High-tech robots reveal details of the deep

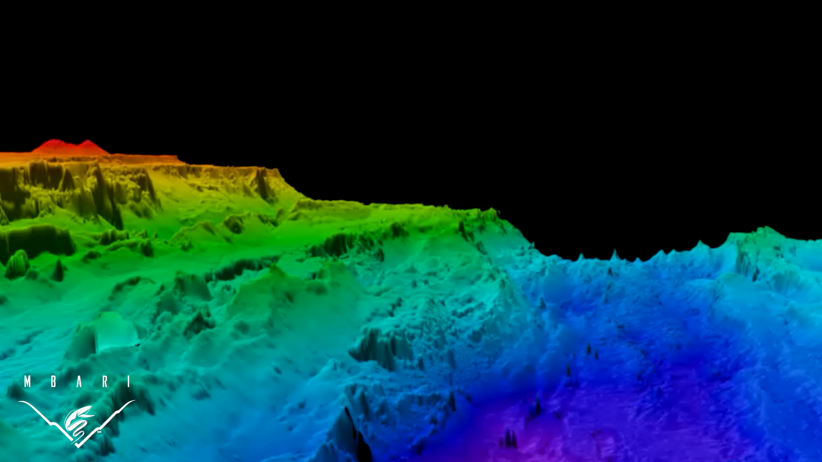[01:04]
The longer the return time, the deeper the depth. MBARI researchers convert this swath of depth data into detailed three-dimensional maps of the seafloor.
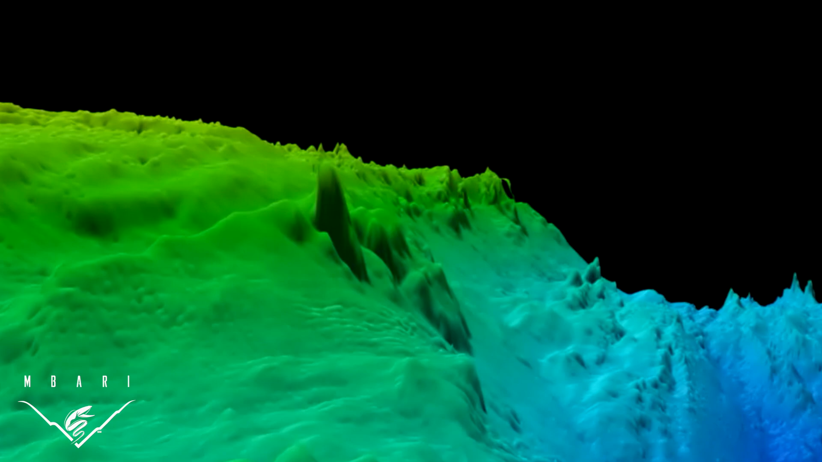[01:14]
We use these maps to find hydrothermal chimneys, remnants of landslides, and even old volcanic eruptions like this drained lava lake.
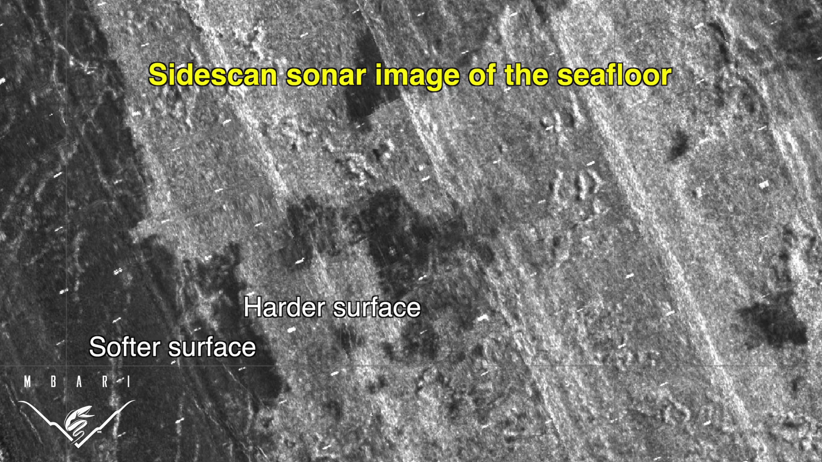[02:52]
With yet another range of wavelengths, the AUV detects how hard or soft the bottom is.